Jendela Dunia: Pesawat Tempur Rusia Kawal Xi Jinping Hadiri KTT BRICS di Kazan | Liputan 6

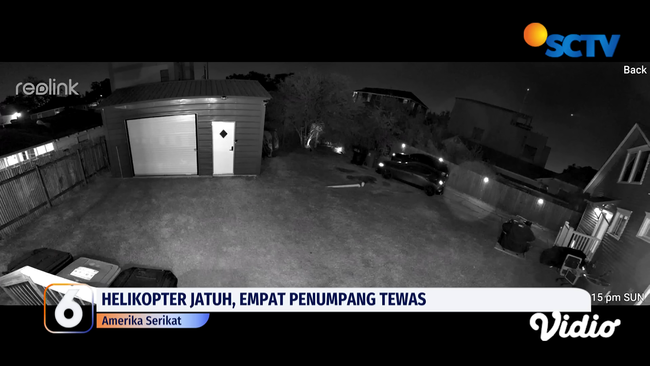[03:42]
Kamera pengawas merekam detik-detik helikopter tour yang jatuh ke menara radio di Houston dan terbakar, menewaskan empat orang yang ada di dalamnya. Helikopter tersebut jatuh pada hari Minggu sekitar pukul 8 malam setelah lepas landas dari Ellington Field yang tidak jauh dari lokasi. Dewan Keselamatan Transportasi Nasional masih menyelidiki kecelakaan helikopter Robinson R-442 yang berdasarkan informasi awal diketahui sedang beroperasi sebagai penerbangan tur udara.